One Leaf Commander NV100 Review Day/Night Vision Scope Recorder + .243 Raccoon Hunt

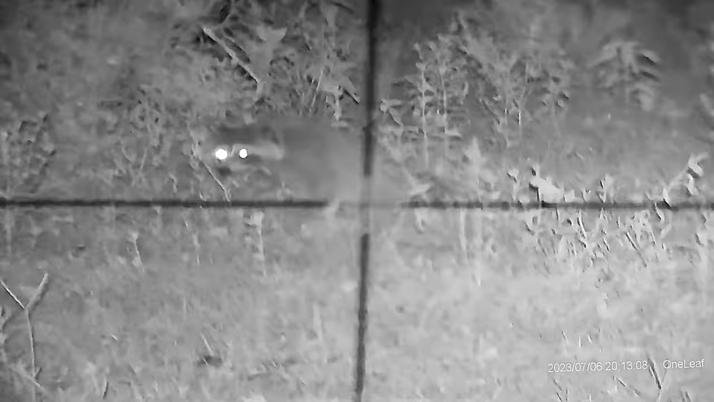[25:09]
i find the correct shot i'll take aim and fire